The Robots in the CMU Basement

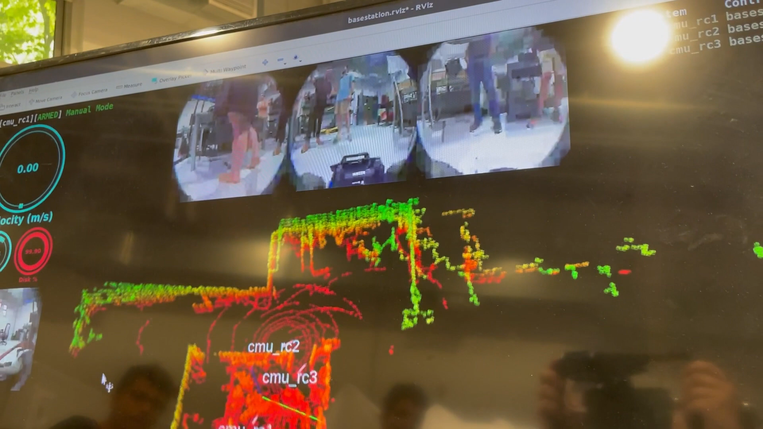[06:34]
So it's an interface where, like, you can actually see the cameras.
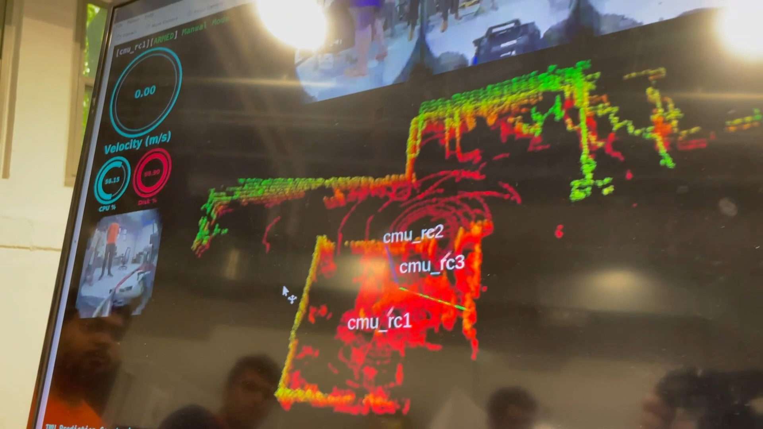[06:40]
You can see the 3D map. The thing at the bottom is what's being produced by this little hockey puck-looking thing on the top of the robot, which is a Velodyne, which is a LiDAR.